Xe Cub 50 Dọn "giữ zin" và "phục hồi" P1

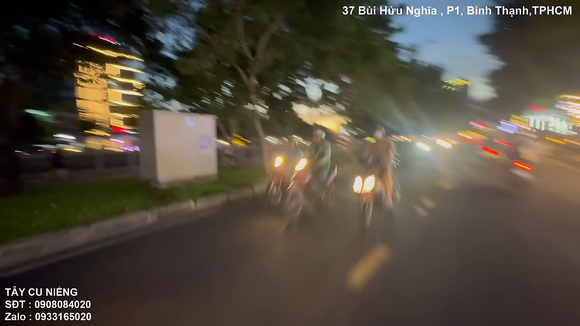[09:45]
Đầu tiên em chạy thử cúp 90 ba số.
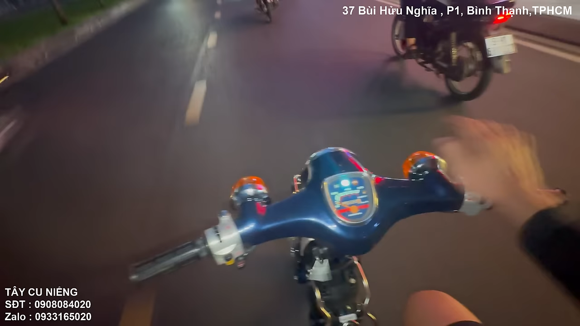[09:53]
Ba số là sao, là đồng hồ ba số các bạn, và bộ số nó cũng ba số luôn. Nhưng mà thật sự xe này là cúp 50 nha, thì em lên đầu lòng 90, lên đầu lòng hơi 90 các bạn, chạy cho nó khỏe. Và thật sự mà những mấy cái xe cúp mà một nồi này nè, mà nói với các bạn là em vô địch luôn. Và đây là lần đầu tiên em dọn cúp không đề nè. Thì cúp có đề các bạn cũng thấy rồi, nhiều đúng không? À và đây là lần đầu tiên em dọn đèn tròn nữa nha các bạn.